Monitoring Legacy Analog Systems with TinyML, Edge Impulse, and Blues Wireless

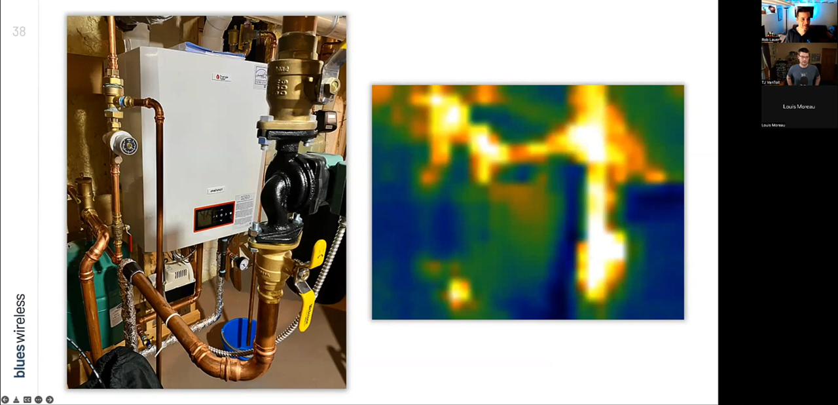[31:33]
But this is the concept of the effectiveness of materials emitting energy as thermal radiation, which is what's caught by a thermal camera. Now, copper, I learned, has an incredibly low emissivity rating, which is why the pipes don't blossom much at all in the heat. But thankfully, the iron pumps do. Just an FYI, if you want to avoid the predator, I think you just need to get inside a copper box or something. But I built this project using a Raspberry Pi Zero.
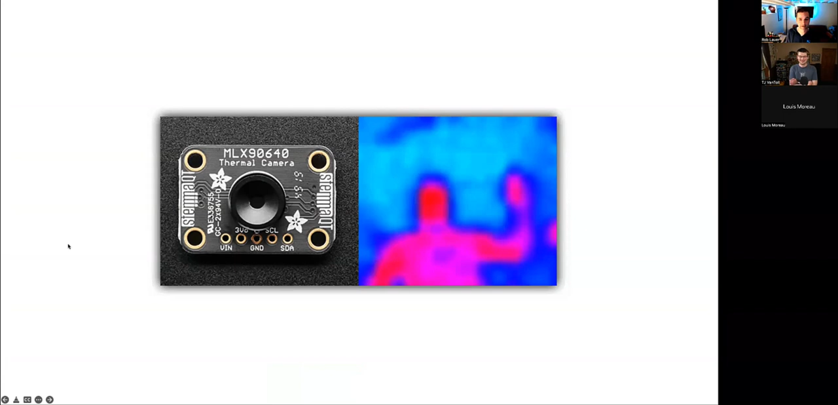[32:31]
It produces a really tiny, but quite cool, no pun intended, 32 by 24 resolution thermal image. And now let me get into some code and geek out a little bit here.
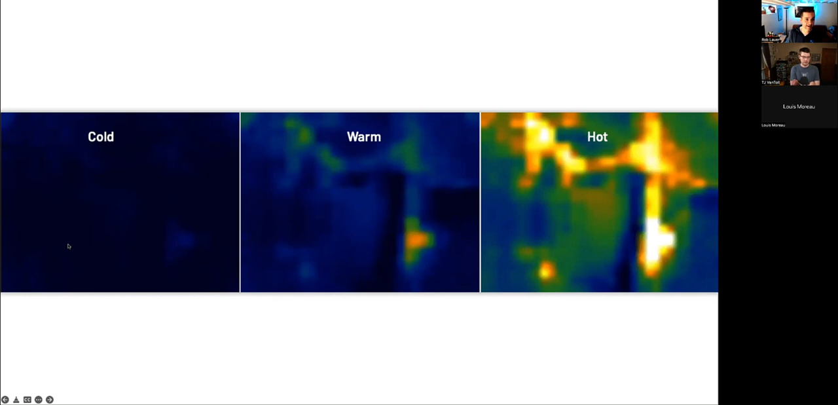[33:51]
Warm, it's either heating up or cooling down. And hot, meaning it's actively running and producing a lot of heat. But what about classifying anomalies? You know, any ML model I would program at this point wouldn't be able to tell me about an anomaly because it only knows what I tell it, right? So with a little help from Photoshop, I cheated a bit, kind of.